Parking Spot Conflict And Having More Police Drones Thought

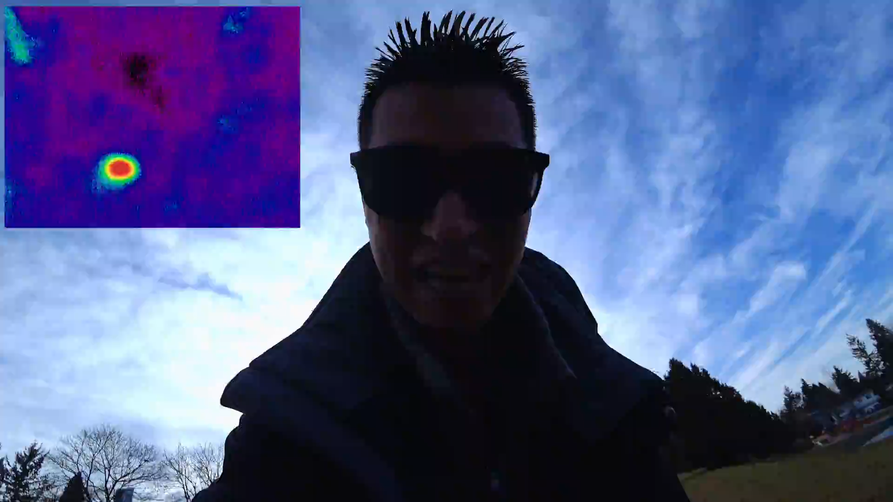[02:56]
well what is that it's like a bug I think